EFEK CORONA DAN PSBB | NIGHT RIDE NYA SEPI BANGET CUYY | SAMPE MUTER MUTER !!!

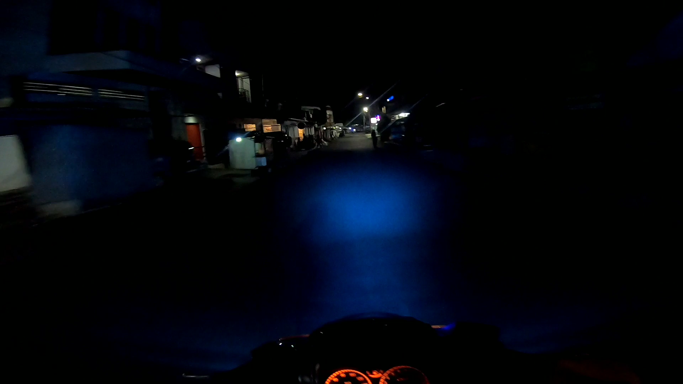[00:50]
Nah, dan kali ini adalah night ride pertama saya di Tasikmalaya. Ini mungkin hari keberapa ya sekarang?
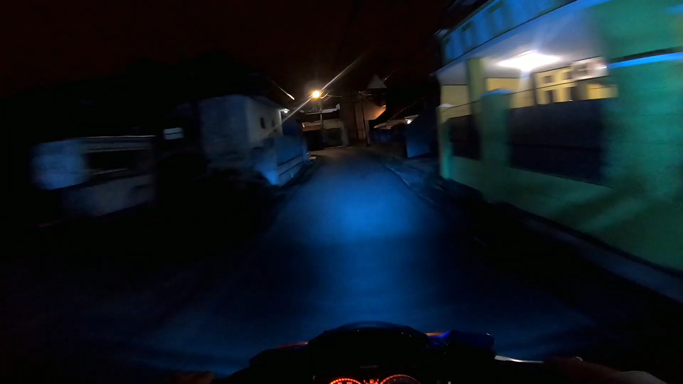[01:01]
Ini hari ketiga setelah Lebaran, cuy. Ini benar-benar sepi banget sih, gila asli. Padahal ini baru berapa jam, berapa sih ini? Jam 9 kalau nggak salah. Ini tuh baru jam 9, cuy. Tapi ini benar-benar kosong banget. Tapi ini jalanan benar-benar gila sih.
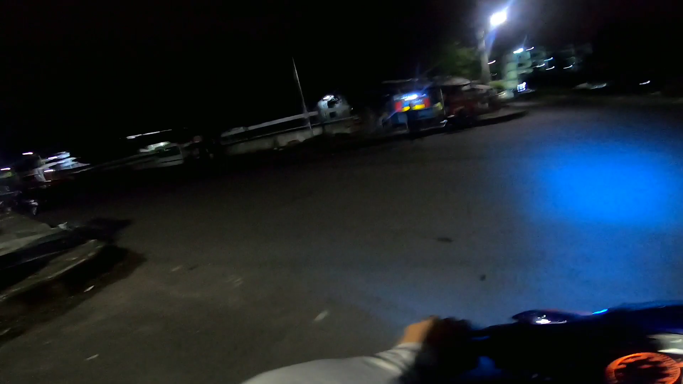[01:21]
Banyak yang ditutup, cuy. Ini sampai saya keliling-keliling, cuy. Kosong, cuy. Nah, ini tuh tempat PLN yang legend, pokoknya orang Tasik pasti tahu lah, cuy.
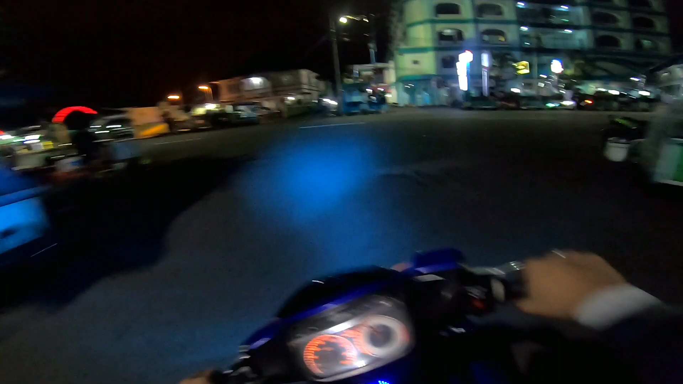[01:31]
Ini tuh tempat ciwi-ciwi yang kayak gitu lah ya. Seru-seru pokoknya. Ini gila sih, kosong banget, cuy.
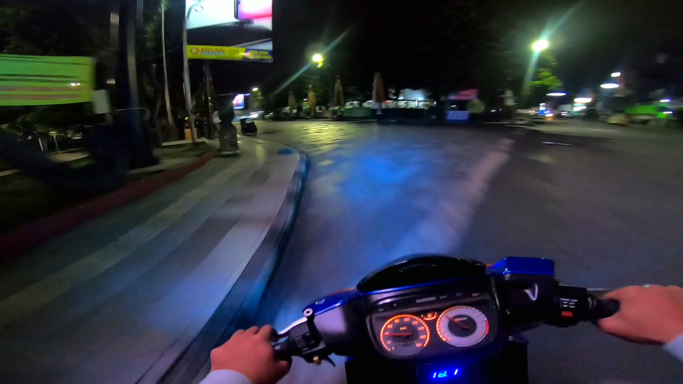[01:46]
Padahal kalau misalkan sebelum Covid ini jam 9 masih ramai, cuy, di sini.
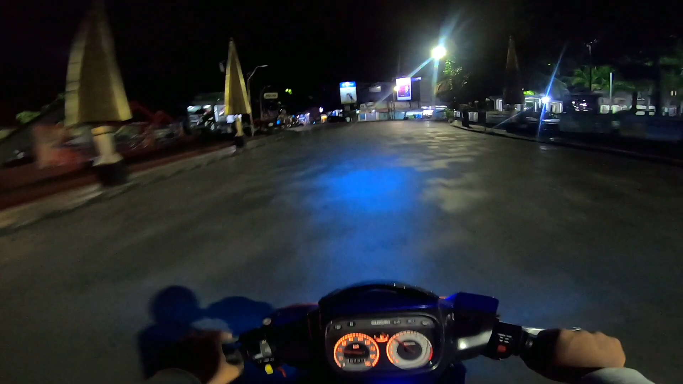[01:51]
Tapi ini gila sih, kosong banget, cuy. Nah, itu jalan Hajat yang utama juga masih ditutup, cuy, karena PSBB di Tasik sampai H+5 Lebaran. Anjir, enak, cuy. Baru kali ini bisa gas di sini, cuy. Gila, cuy. Aduh, enak sih ini. Asli.
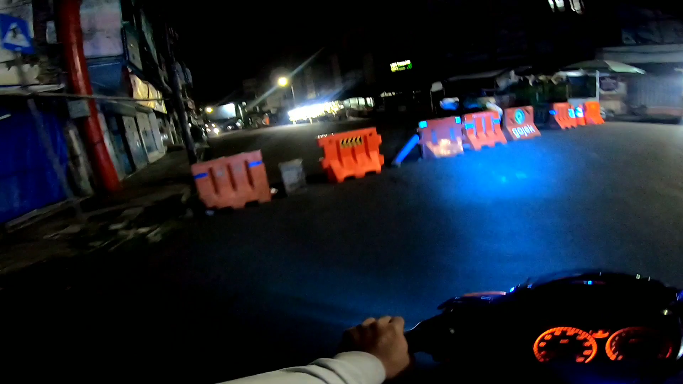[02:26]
Anjir, ini ditutup lagi, cuy. Suwe ini.
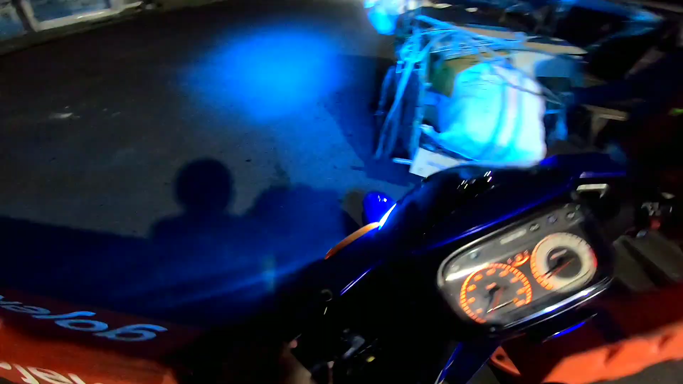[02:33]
Tapi ini mungkin dicelain kali ya. Mudah-mudahan gak ditutup lagi sih, cuy.
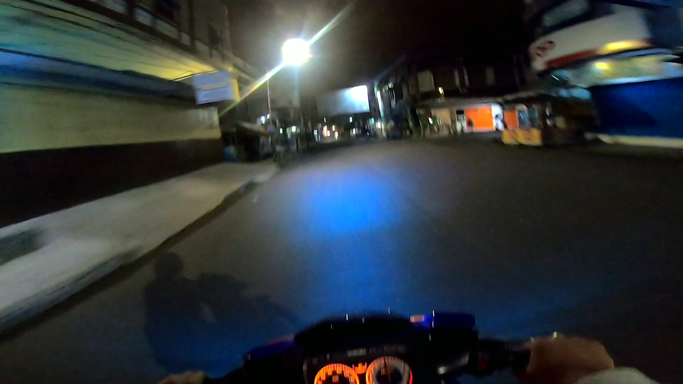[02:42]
Ini gila, kosong banget sih, cuy. Padahal ini ramai banget nih. Ini di kanan ada Maya Sari, benar-benar kosong karena kan ditutup sampai maghrib katanya. Anjir, cuy. Ini di depan tutup lagi, cuy.
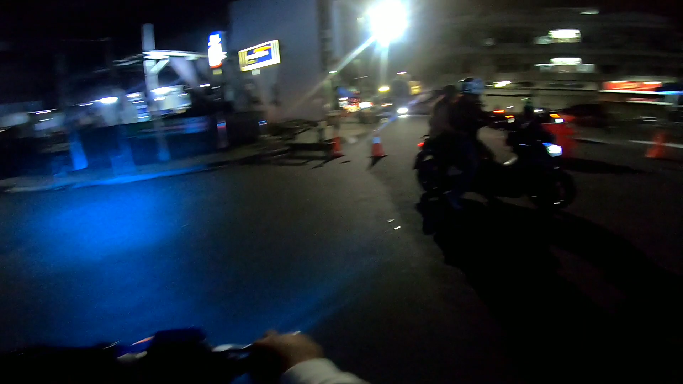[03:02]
Terus ini saya harus kemana jalannya, cuy? Ke Hajat ditutup, ke sini juga ditutup.
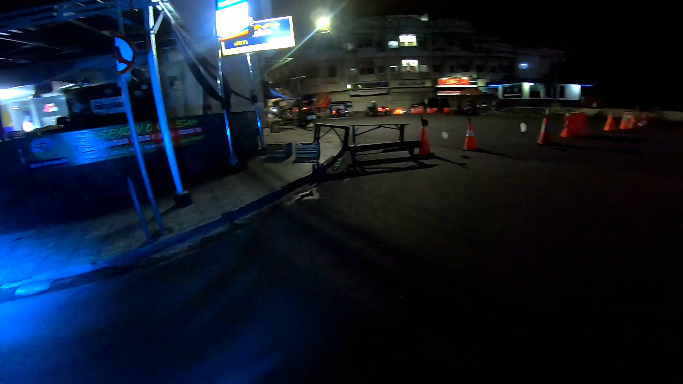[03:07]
Terus kemana lagi dong? Anjir, gila sih.
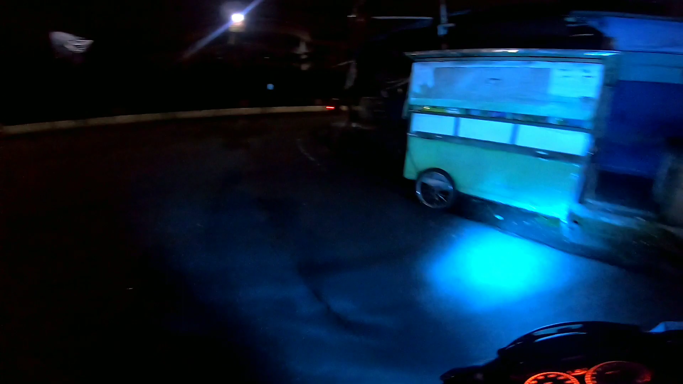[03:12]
Suwe kalau gini. Ini padahal baru jam 9 sih, cuy. Tapi padahal kan kalau misalkan malam orang-orang pasti jarang. Padahal ya udah bugosin aja gitu kan. Tapi ini masih dijagain, cuy. Benar-benar ketat banget sih. Nah, ini sih jalan belakang kayaknya nih sama.
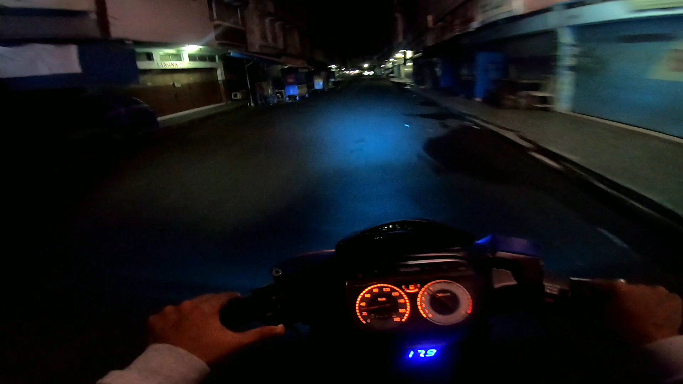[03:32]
Mudah-mudahan sih gak ditutup, cuy. Ini tuh jalan belakangnya Maya Sari yang barusan.
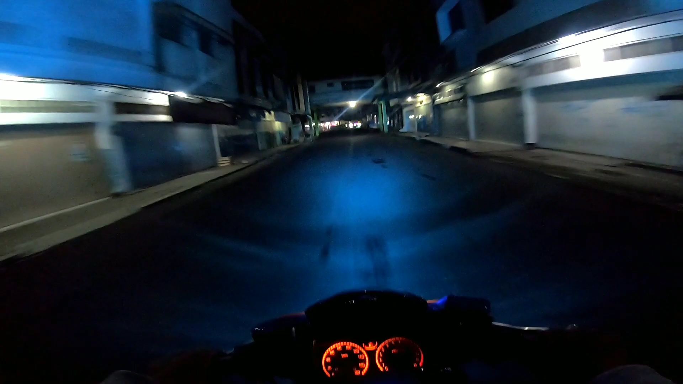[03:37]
Ya harusnya sih ada jalan ke sini, cuy.
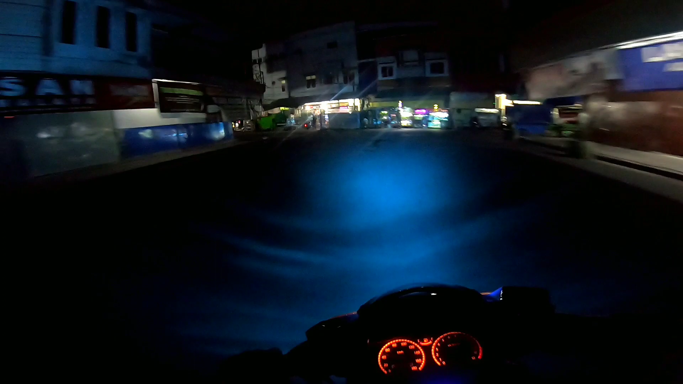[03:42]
Mudah-mudahan gak ditutup lagi sih. Anjir, gila ditutup lagi.
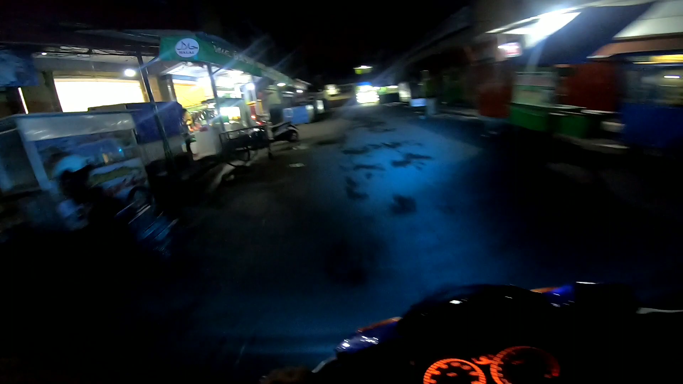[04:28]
Tutup aja semua, anjir. Harus jalan mana lagi ini sih, gue. Suwe banget sih, cuy. Ini benar-benar harus ngeliling-ngeliling kayak gini sih. Ini benar-benar baru kali ini, baru tahun ini, baru seumur hidup saya pokoknya di Tasik benar-benar ditutup jalan kayak gini tuh benar-benar sekarang aja sih. Nah, ini padahal jangan dibuka kalau tahu-tahu kesana ditutup, nggak usah deh.
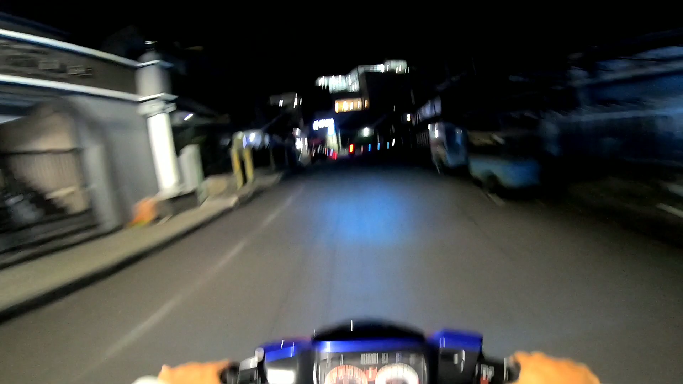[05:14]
Awas aja, anjir, kalau misalkan kesini ditutup lagi, cuy. Anjir, ini kayaknya sih tadi ditutup, cuy. Ini baru dibuka kayaknya. Gila sih kalau misalkan barusan itu ditutup lagi. Kemana saya pulang ya? Gila-gila ini. Tapi ini benar-benar kosong banget sih, cuy, asli. Nggak tahu karena memang PSBB, nggak tahu emang orang-orang takut keluar, nggak tahu gimana gitu kan.
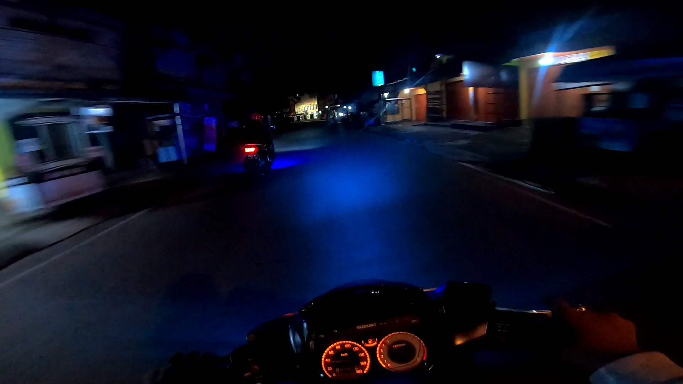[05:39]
Tapi ini benar-benar sepi banget sih, cuy, asli. Padahal kalau misalkan dulu sebelum corona, ini benar-benar ramai banget sih cuy di sini jam 9.
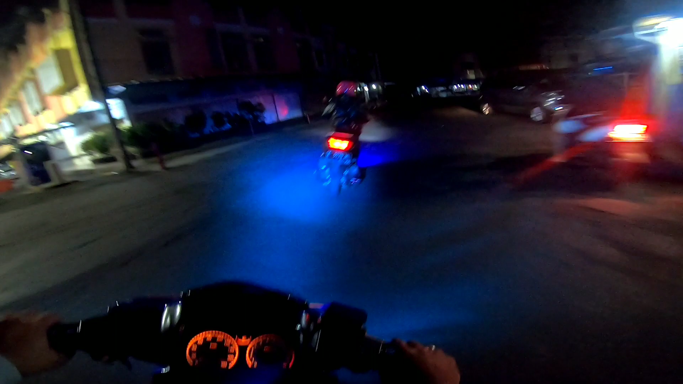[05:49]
Tapi ini benar-benar sepi banget sih asli.
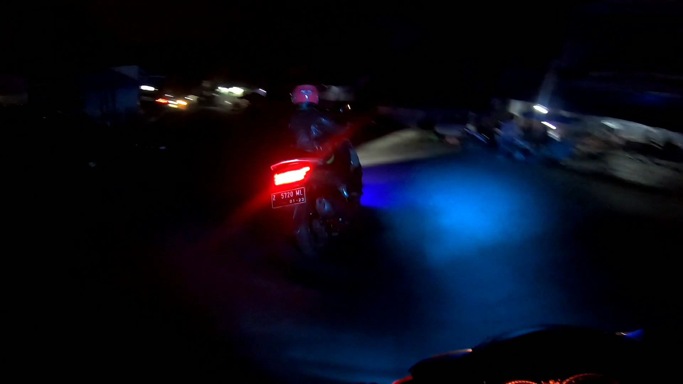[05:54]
Di depan saya ini ada duar. What? Canda cuy. Ini mungkin sini nggak ditutup sih cuy. Mudah-mudahan aja nggak ditutup. Anjir, ini tutup juga cuy. Gila sih ini. Terus harus kemana dong anjir? Gak bisa pulang cuy.
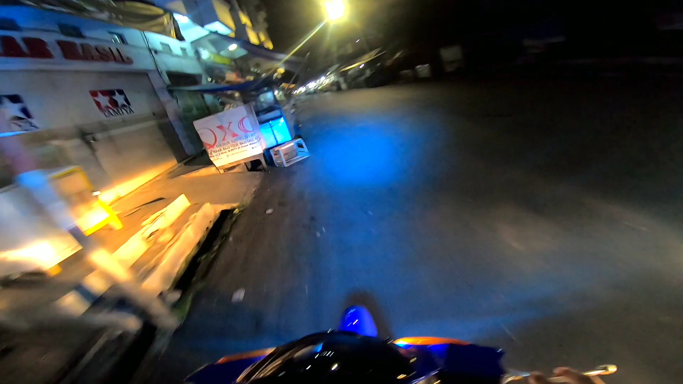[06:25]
Pantesan aja barusan yang pakai Nmax belok ke pasar. Udah tahu kali dia kalau sini tuh ditutup cuy.